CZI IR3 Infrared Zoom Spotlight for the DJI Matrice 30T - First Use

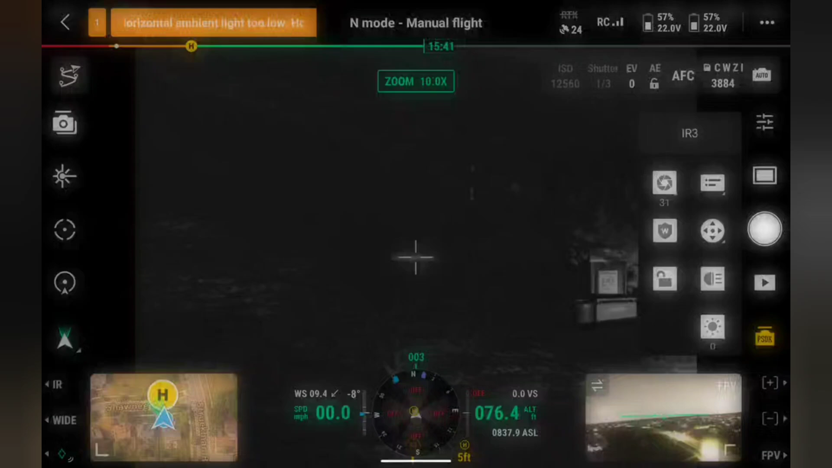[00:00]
Alright, so I stopped recording and then figured out how to do this.
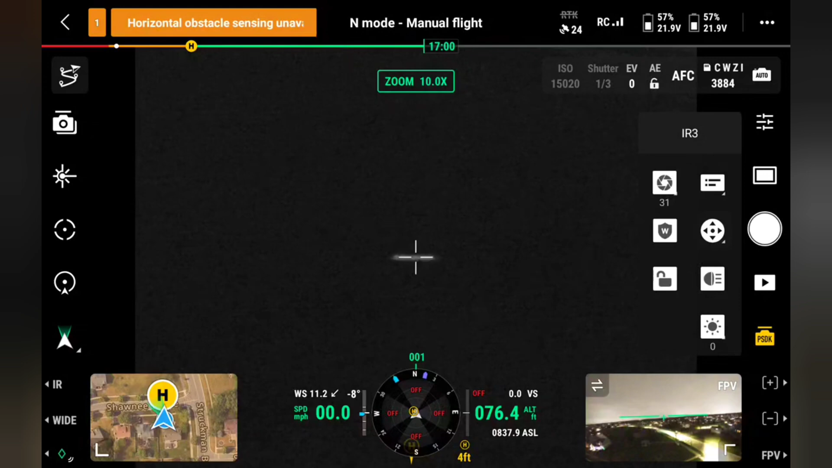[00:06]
So, basically what I did is I turned on the spotlight,
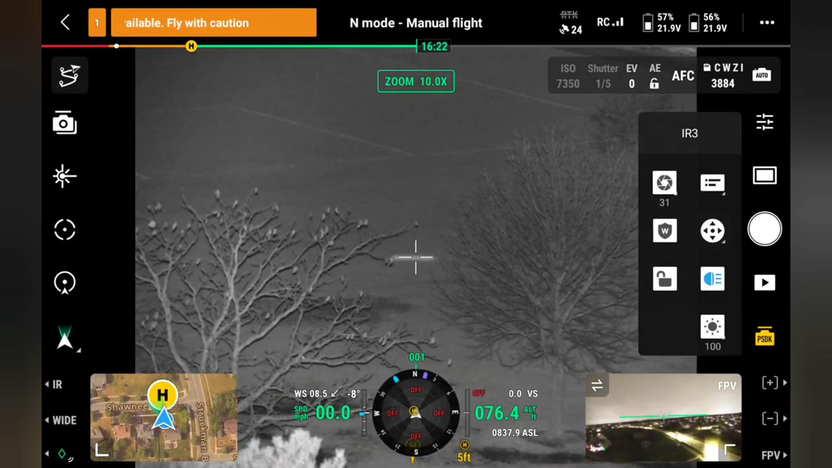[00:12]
I made the diameter super zoomed in,
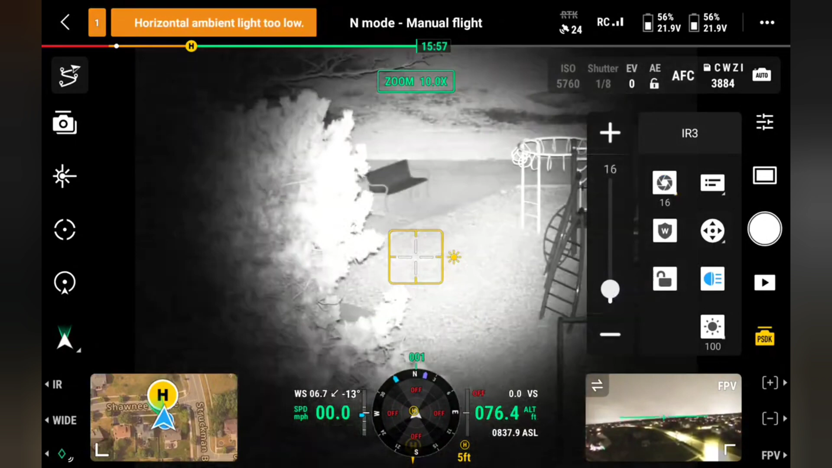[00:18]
and then I went to menu,
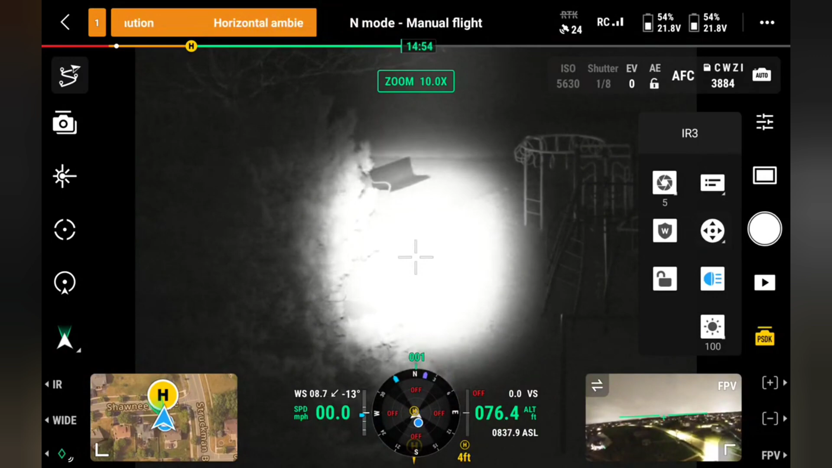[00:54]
It looks pretty good right now. It looks pretty close to the center.
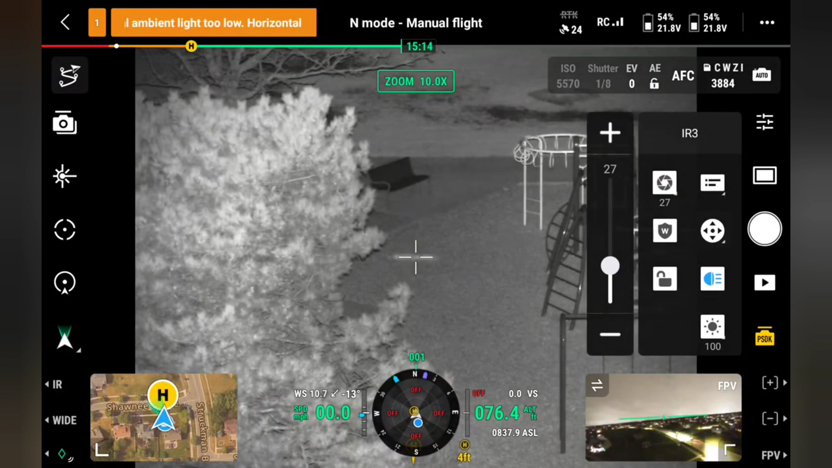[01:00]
That is pretty unbelievable.
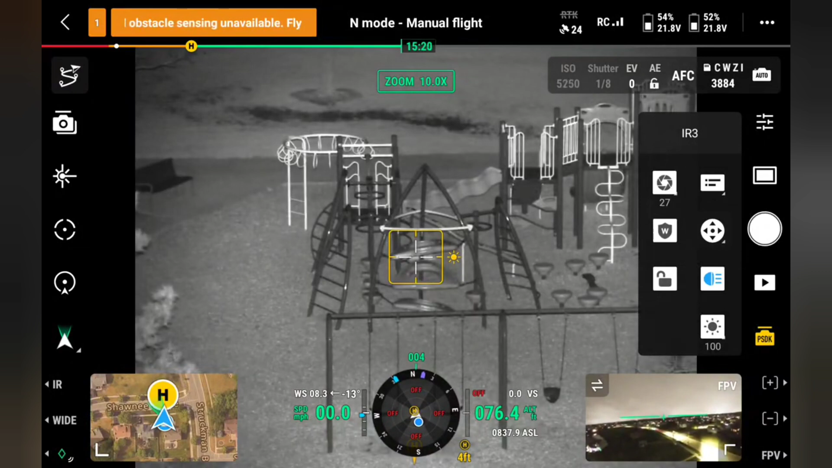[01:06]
And I turn this off now.
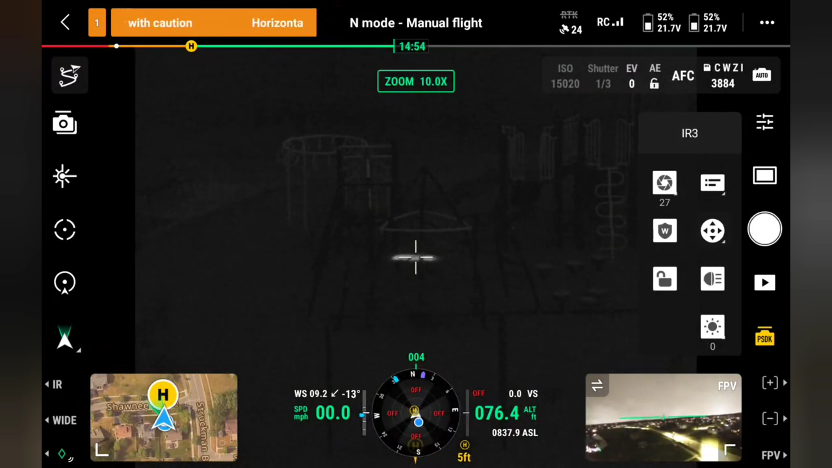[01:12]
So, let's head out and see if I can find anything interesting in
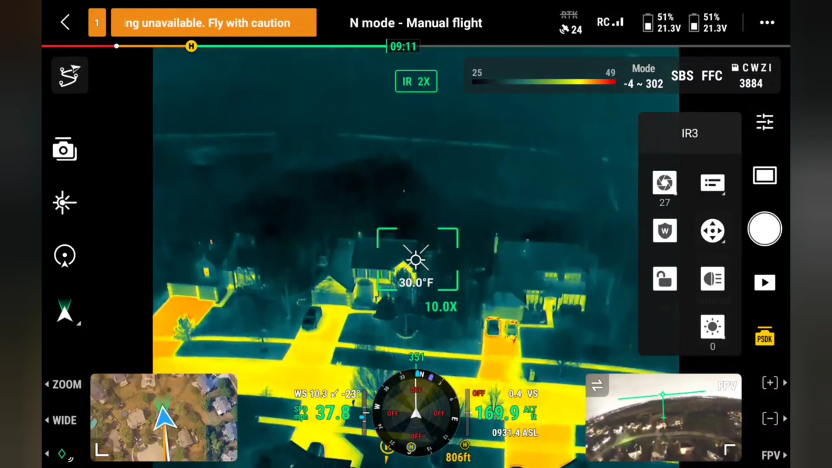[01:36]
On screen: spot 30.0°F
So, there's definitely something right here.
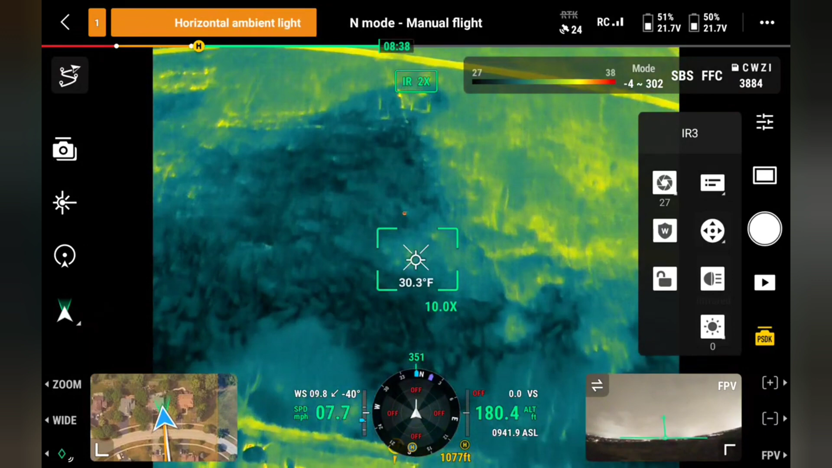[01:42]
On screen: spot 30.3°F
It's not very far out. But I'm going to hit the zoom.
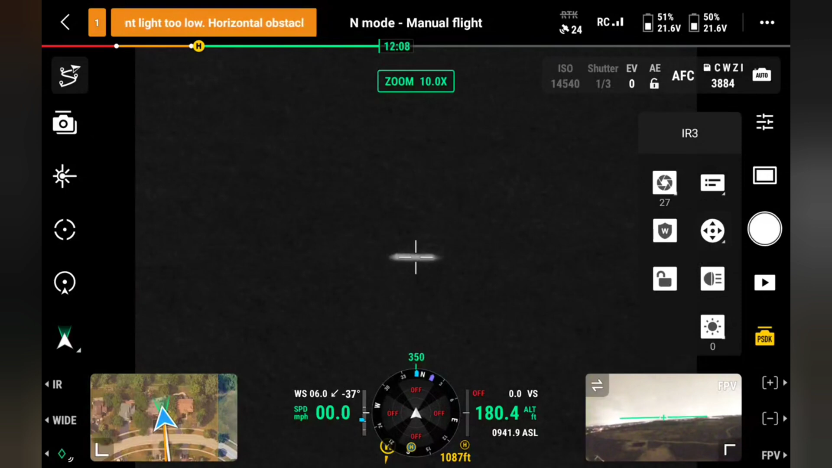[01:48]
That's what it looks like without any lights. And now I'm going to turn on the light.
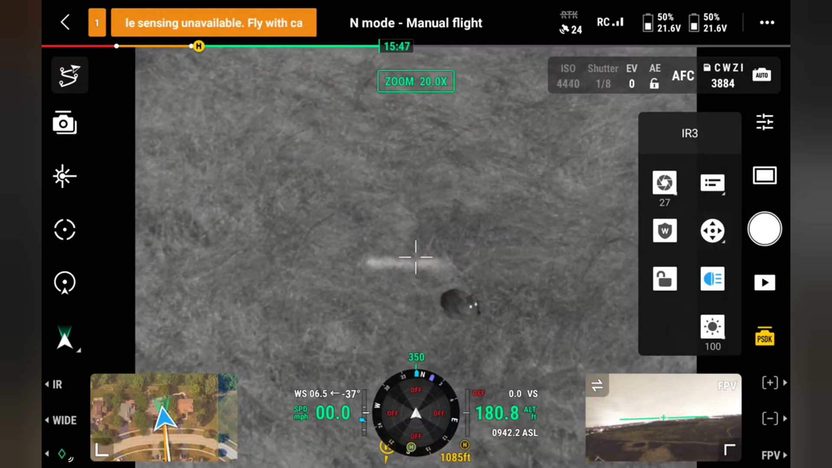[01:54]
And zoom in a little bit.
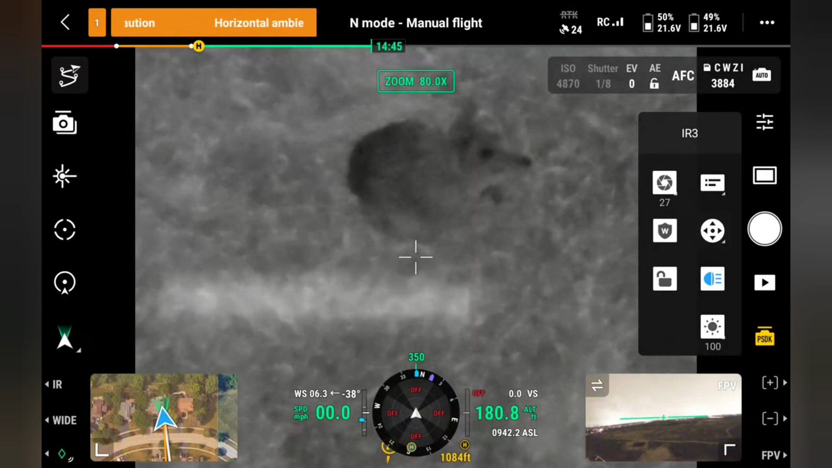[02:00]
So, normally a coyote would be running on me. With the spotlight on him.
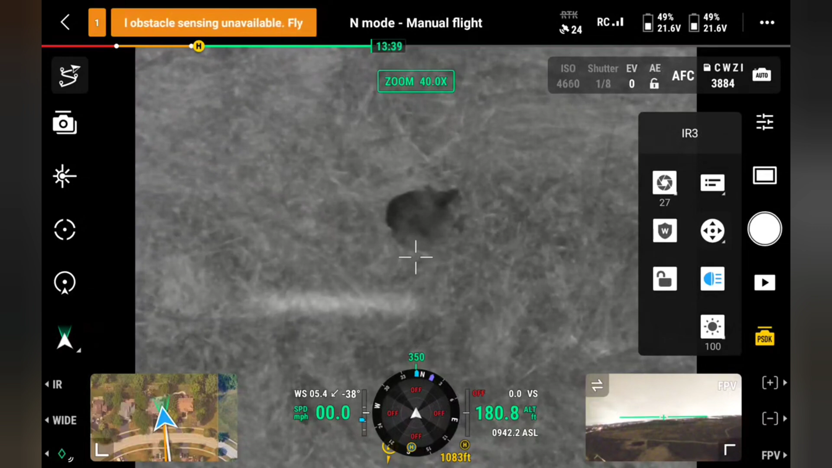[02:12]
But he's just hanging out there. Which is crazy.
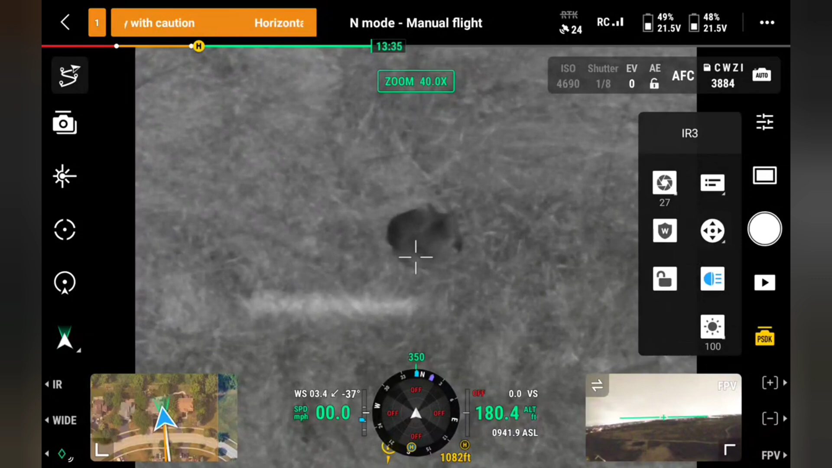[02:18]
If I can narrow that.
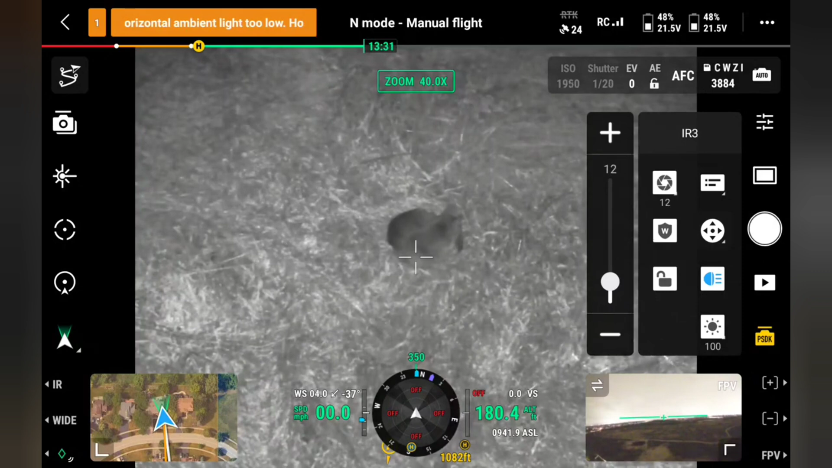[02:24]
And I can lessen the intensity if I need to.
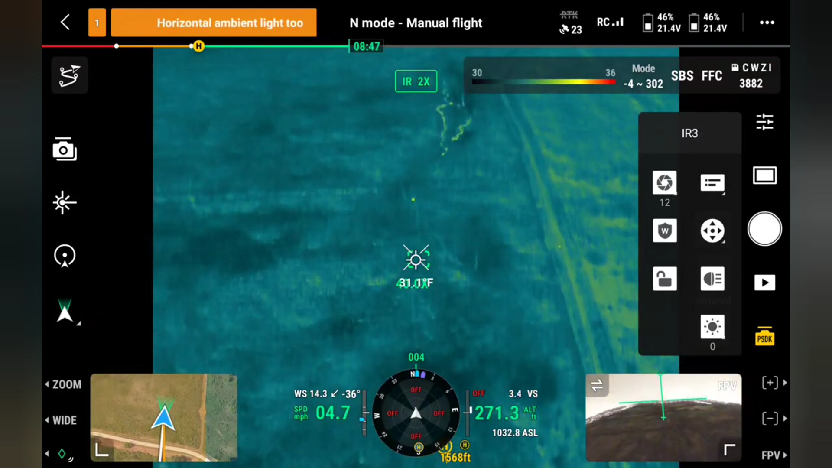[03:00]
And we're going to go up to about 800.
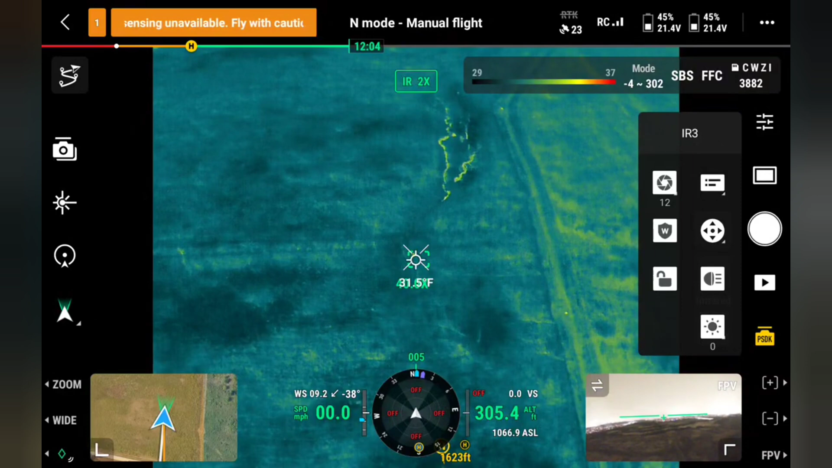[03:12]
I'm going to go to zoom. And we're going to flip on the spotlight. So, that's not at full intensity. Here's full intensity.
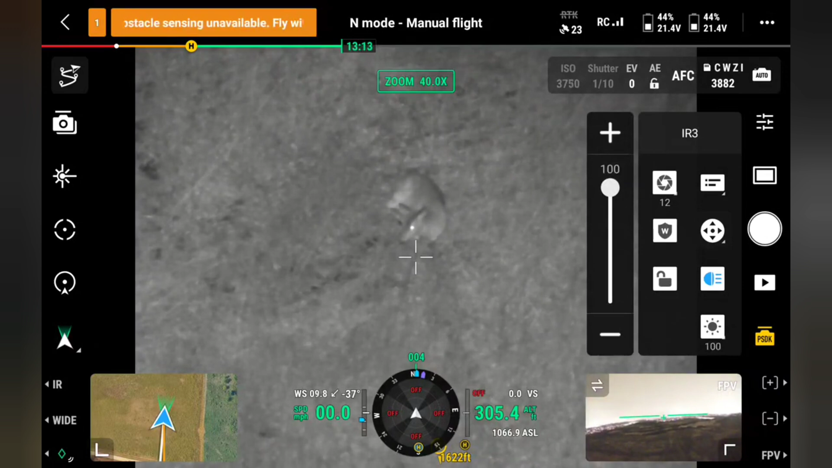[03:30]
And just to check how far away I am here. So, that's 493 feet away.
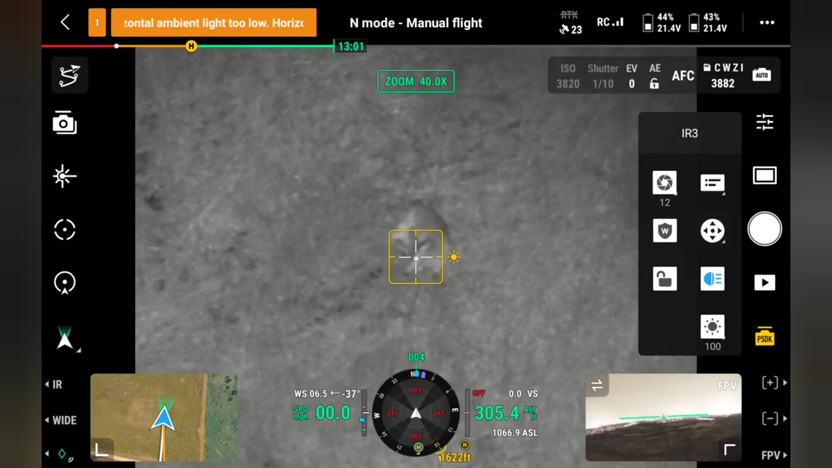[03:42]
And if I back out. I could also widen the diameter on this. Very cool.
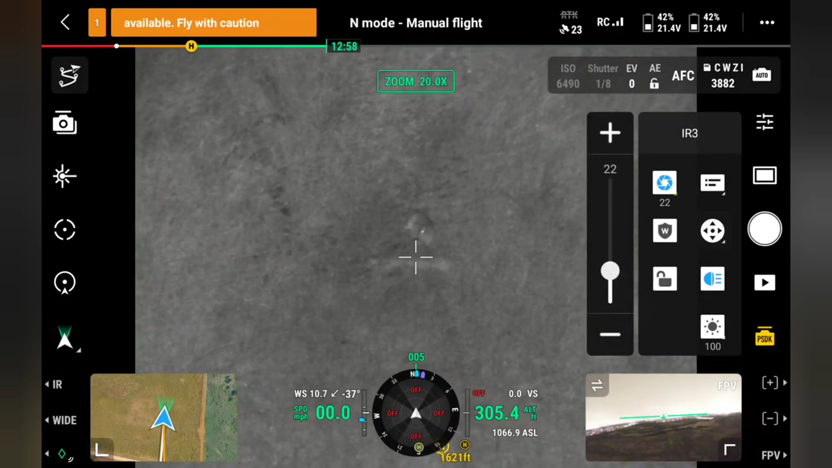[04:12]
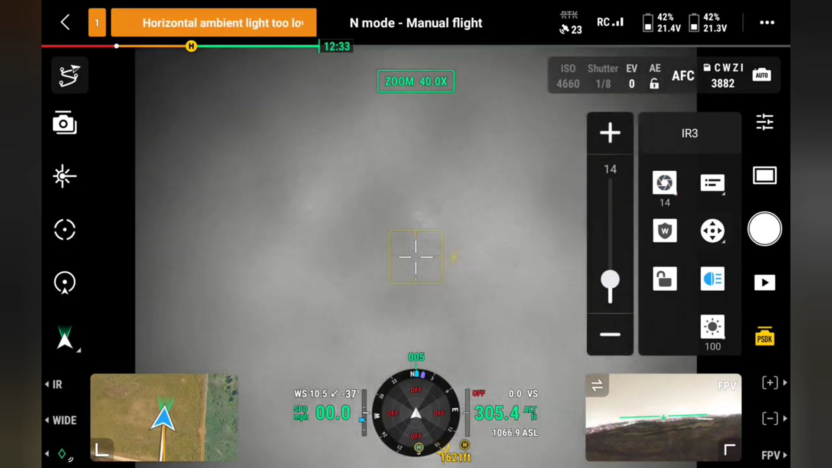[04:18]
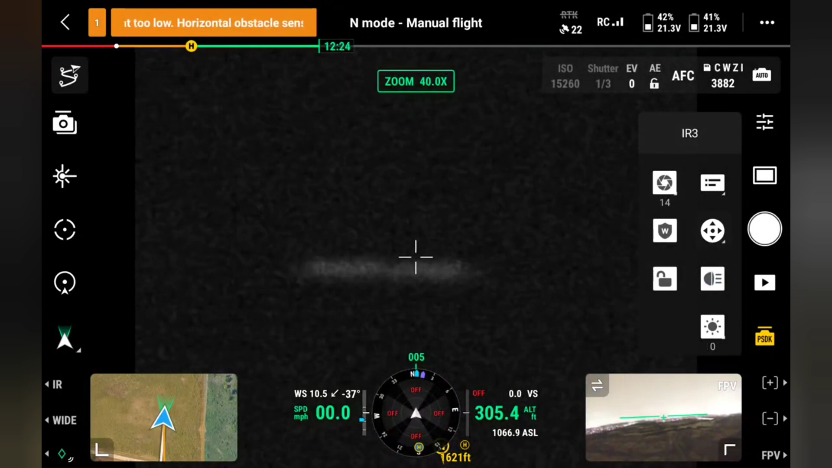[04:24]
So, again, what that looks like. Here's what it looks like on the wide camera.
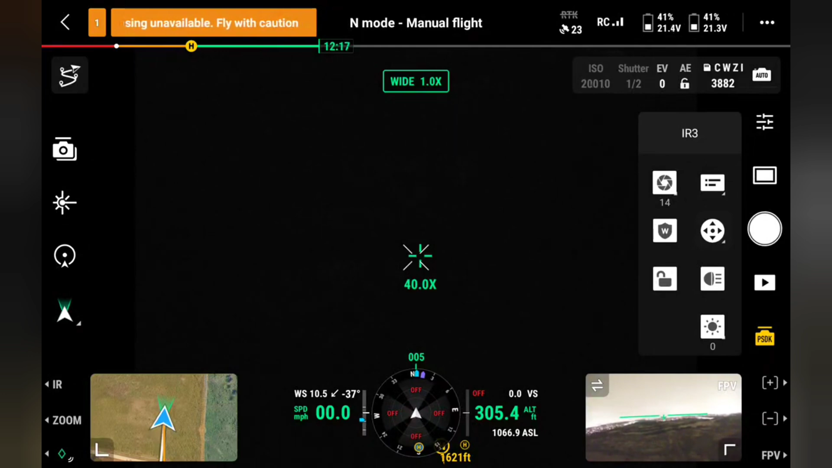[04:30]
Here's infrared. And here's zoom. With the spotlight. Now, I can't tell colors. So, if I was out looking for a pet. And I needed to see the pet's color. Or that type of thing. This won't do the job.
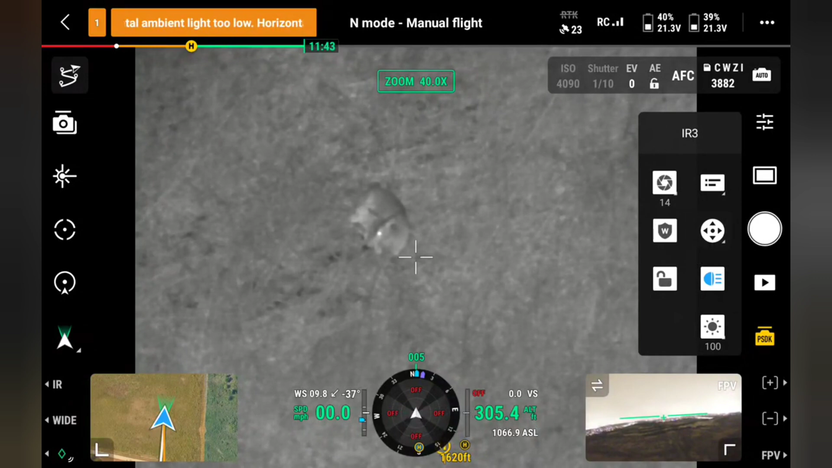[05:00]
But in a lot of cases. You don't need. You don't need that. Let me see if there's any other quick examples here.
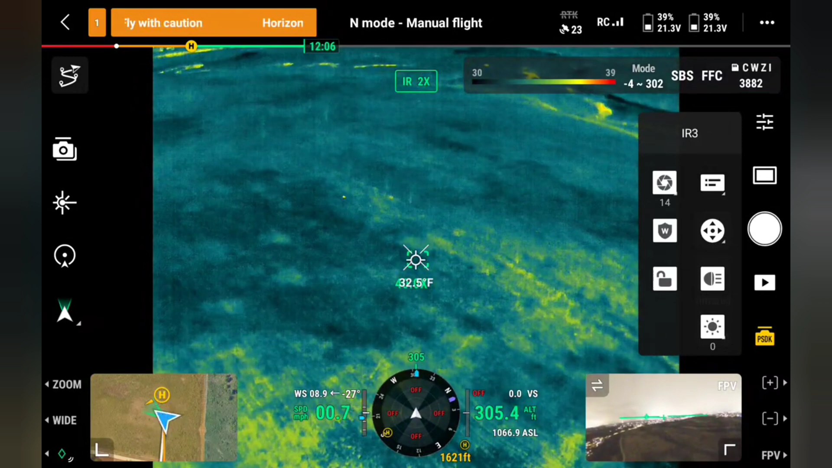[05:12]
There's something over here. I'm going to get a little closer this time. I am 305 feet up in the air though.